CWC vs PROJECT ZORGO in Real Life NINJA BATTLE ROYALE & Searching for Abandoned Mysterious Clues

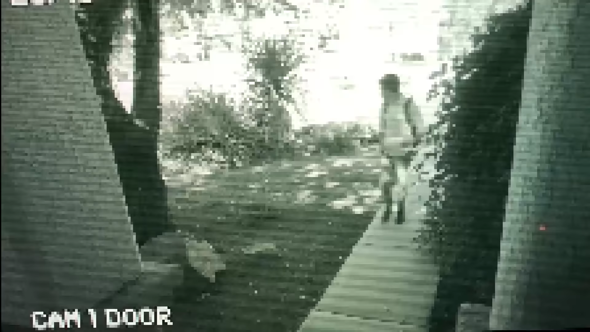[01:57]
Oh my gosh. What's he doing? He's carrying something. Why is he kneeling down? I don't know. He's on the ground. I can't see what he's doing So dark I can't see his face right here. It's really dark.
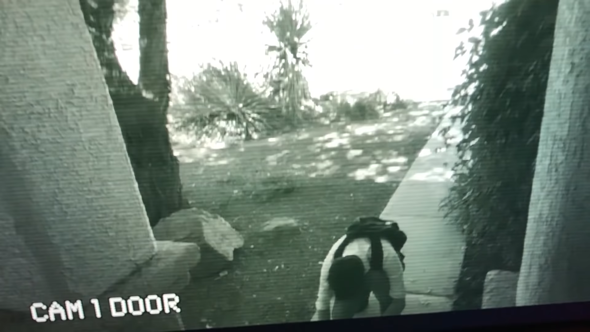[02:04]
He's gonna turn the brightness up. Whoa. Here comes a car Oh What's he doing? There's someone running for someone It's the hacker! The hacker! Whoa! He grabbed him! He grabbed him! Whoa! What's he doing?